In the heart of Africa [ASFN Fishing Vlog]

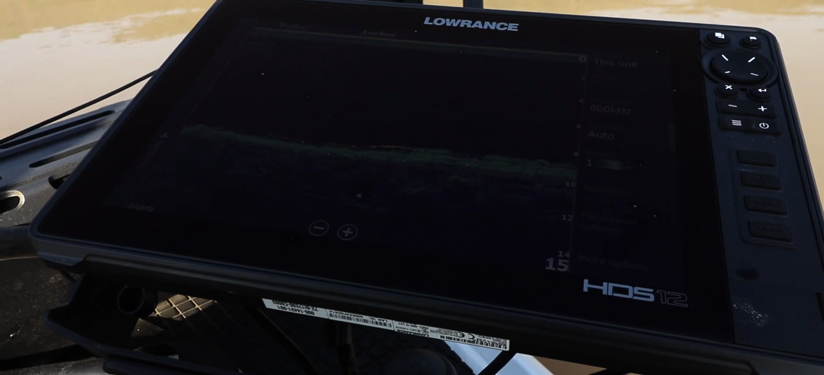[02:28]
sitting just off in slightly deeper water, about 16 foot.